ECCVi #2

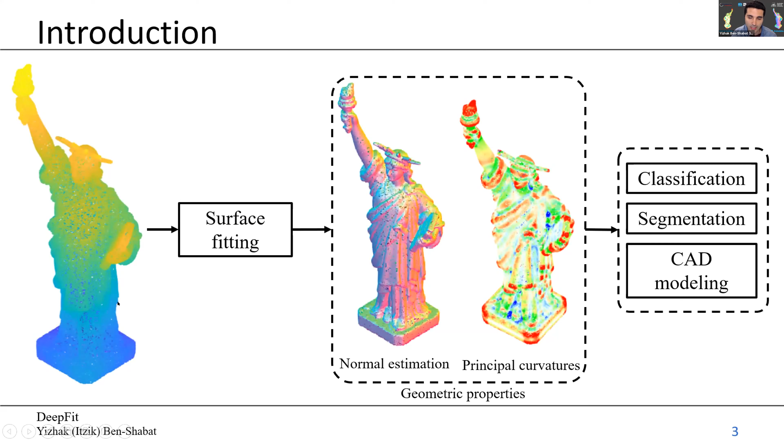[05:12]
המידע הגיאומטרי הזה בעצם יכול לשמש אותנו על מנת לשפר מטלות אחרות בהמשך הפייפליין, כמו סגמנטציה, קלסיפיקציה ומידול קאד. אז אני עכשיו אדבר קצת על השיטות הקלאסיות שעושות התאמת משטחים, אז כולן כמעט מתחילות אותו דבר,
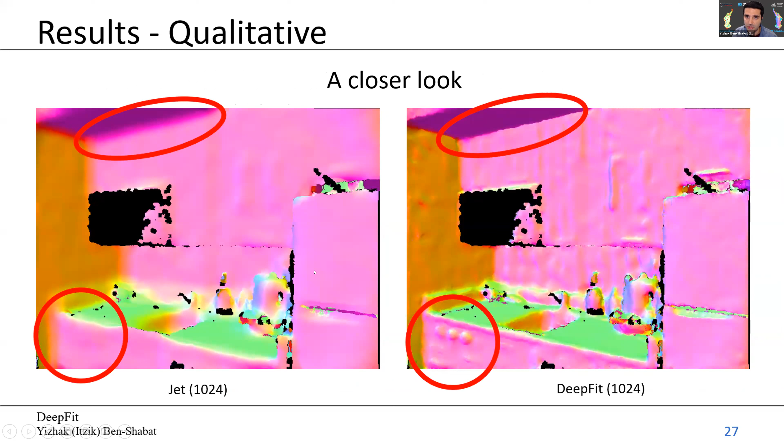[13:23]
באזורים מסוימים ועל הפינות מאוד מאוד קריספיות, ויחד עם זאת מחליק את הרעשים באזורים המישוריים, לעומת ג'ט הקלאסי שמחליק את הכל. אפשר לראות את אותו דבר גם בתוצאות של השיערוך נורמליים.
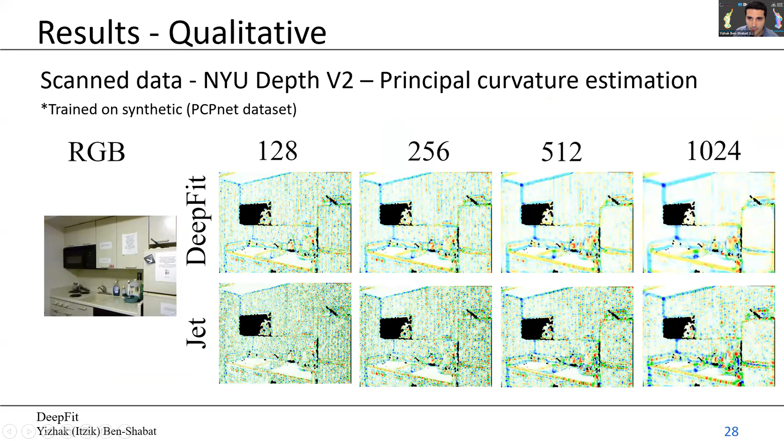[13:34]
סליחה, בשיערוך הקמומיות. בדקנו גם את הביצועים על הדאטה סט של קיטי, שהוא outdoor,
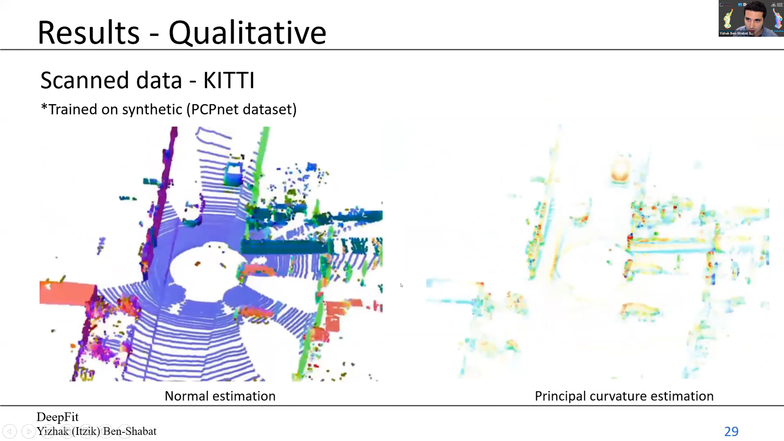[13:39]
מחיישן לידר, והראינו שהביצועים טובים על אף השינוי המשמעותי בצפיפות של הנקודות.
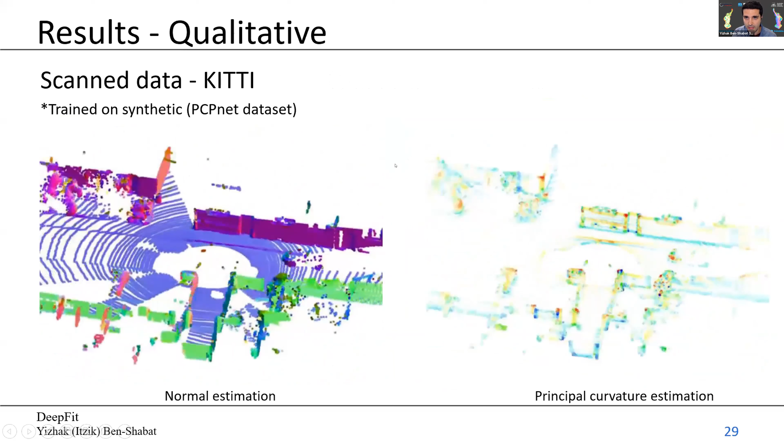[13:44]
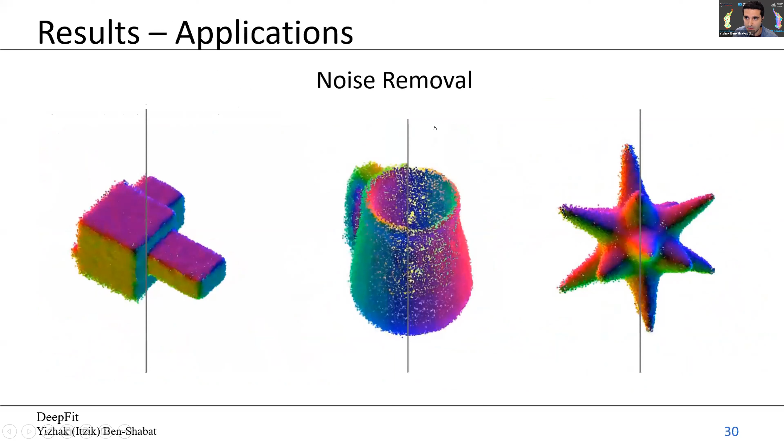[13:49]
אני חושב שמה שנחמד בשיטה זה שאפשר להשתמש בה בהמון המון אפליקציות שונות, אז לדוגמה אפשר לעשות הורדת רעש לענני נקודות על ידי שימוש בthreshold פשוט על ממוצע המשקל המשוערך בכל נקודה, וזה אתם יכולים לראות כאן, זה מחולק לחלק נקי וחלק רועש בכל אחד מהדוגמאות האלה.
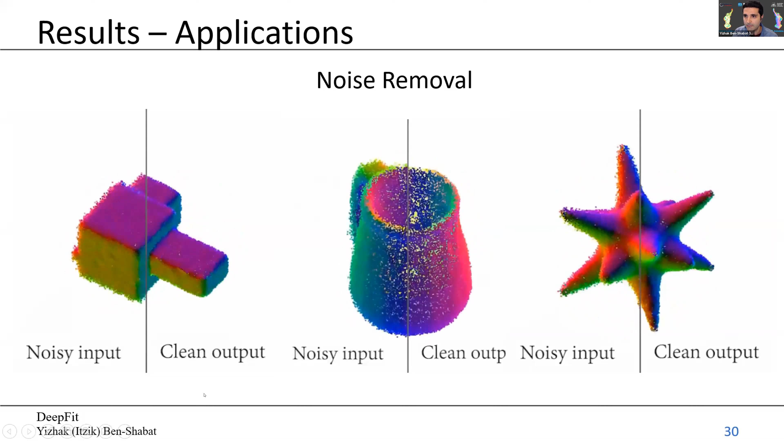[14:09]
אז אני אסכם, אז הקונטריביושן שלנו בעצם שיטה לשיערוך חשיבות נקודות בהקשר של התאמת משטחים.